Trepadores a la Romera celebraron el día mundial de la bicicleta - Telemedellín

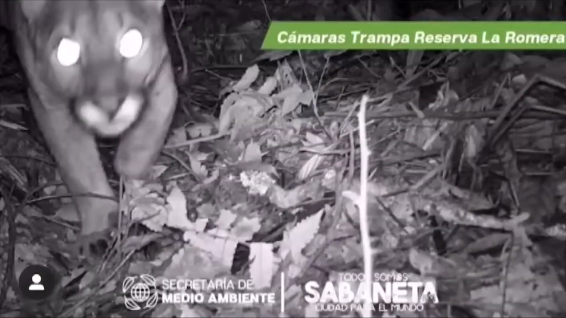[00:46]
buscaba entre otros crear conciencia para proteger el Puma que habita en dicho parque natural.